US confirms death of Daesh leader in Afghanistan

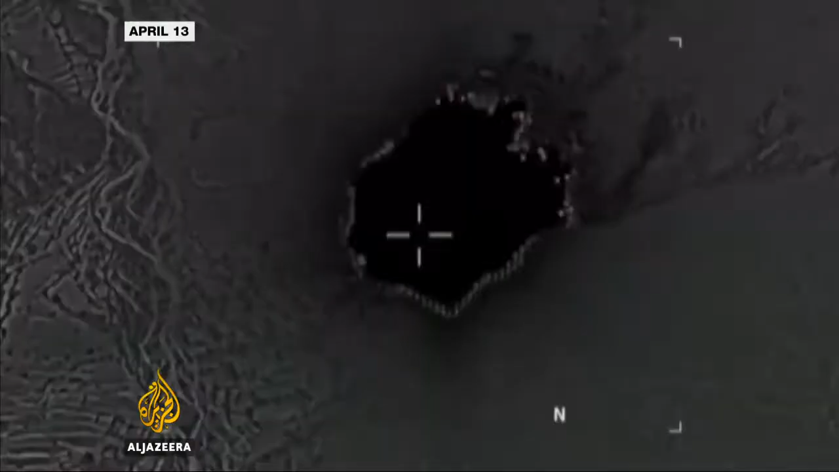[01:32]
Last month, it unleashed its largest ever non-nuclear bomb on a network of caves and tunnels used by the group in Nangarhar province.
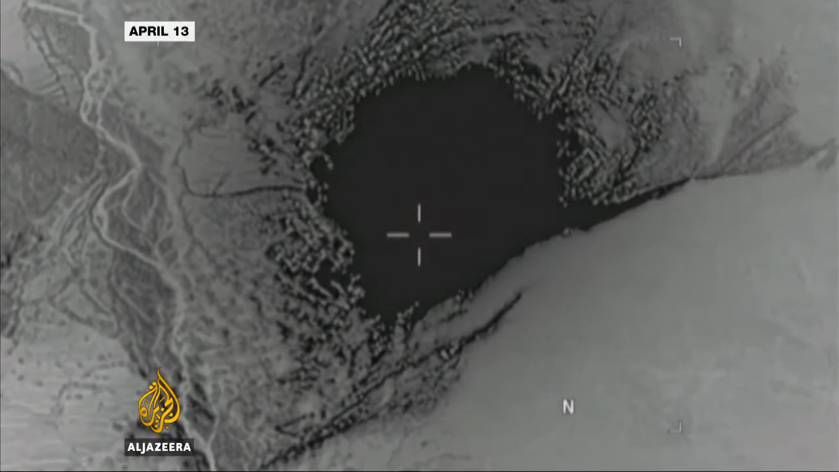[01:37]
The number of ISIL fighters is thought to have significantly dropped, from about 3,000 to fewer than a third that.